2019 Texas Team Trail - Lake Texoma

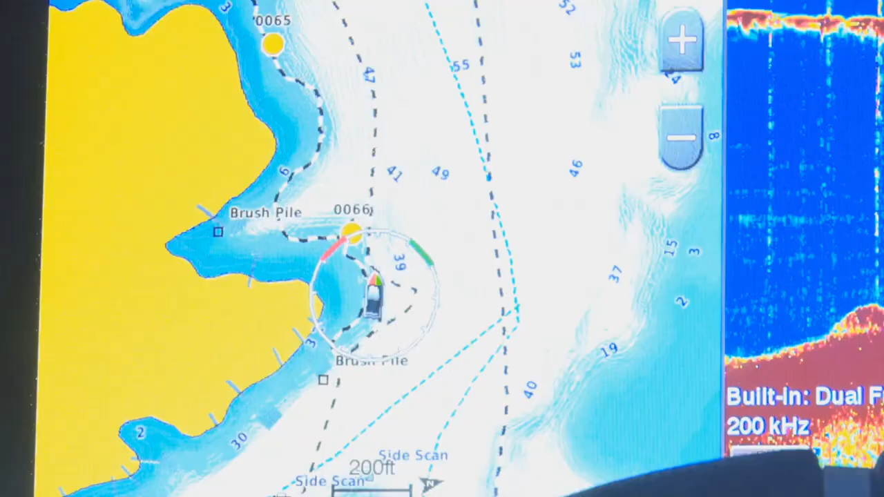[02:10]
see these three points we did some pre-fishing yesterday
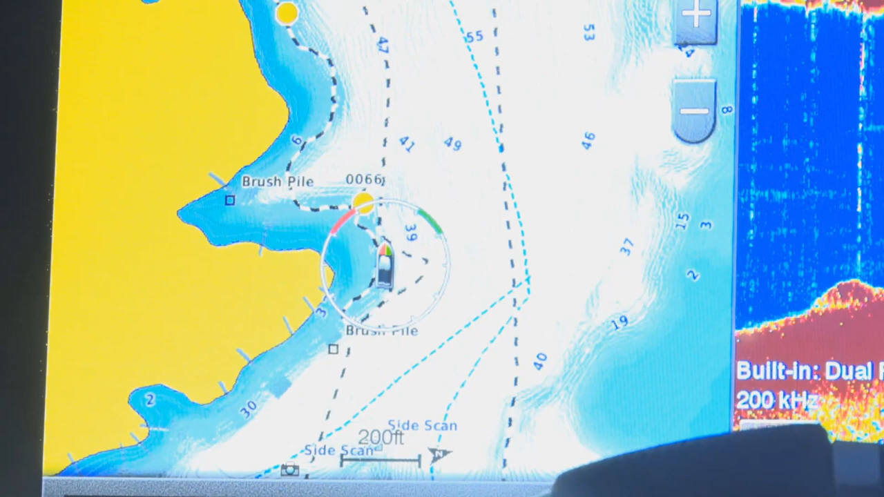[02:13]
actually didn't even get a keeper in
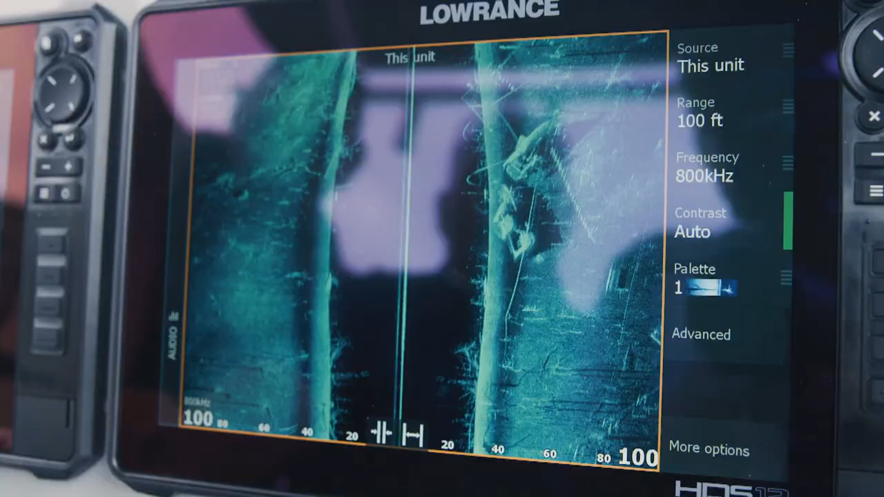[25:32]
clearest images underwater with uncompromising range
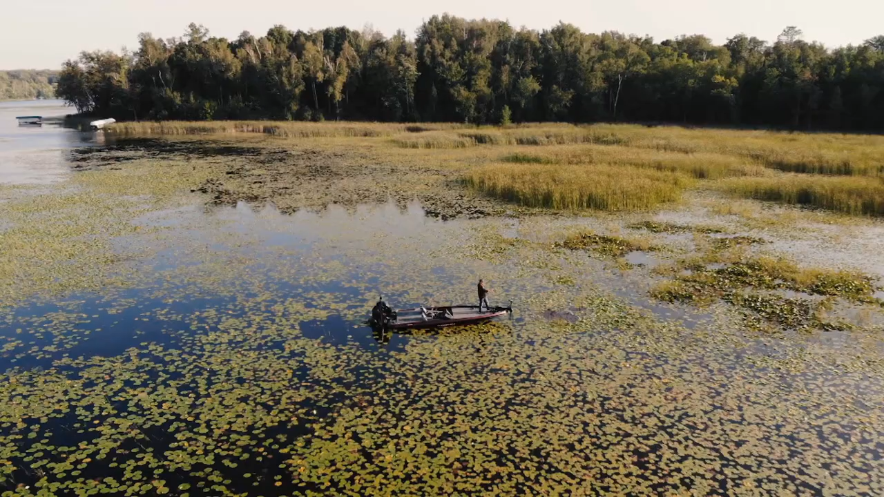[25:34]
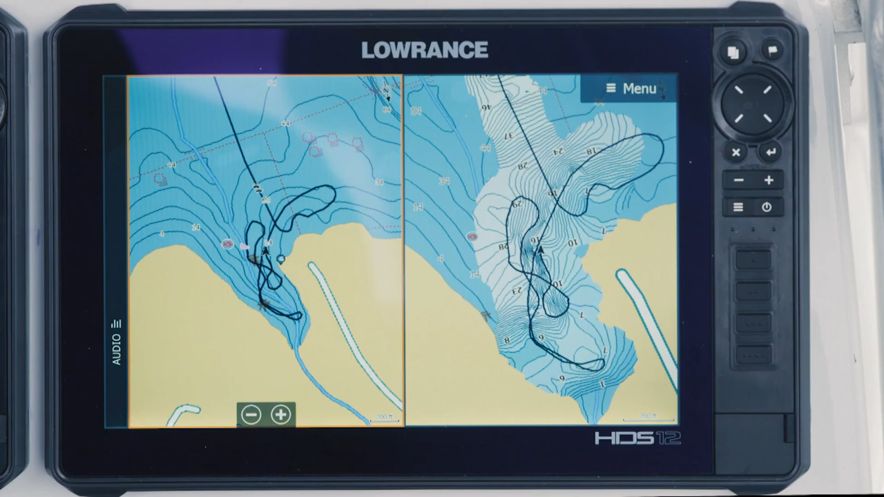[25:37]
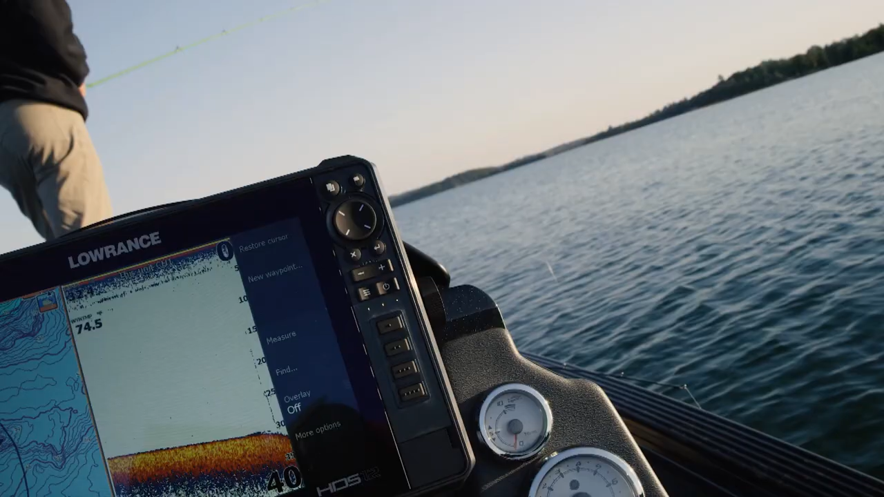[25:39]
large live mapping from the touch screen view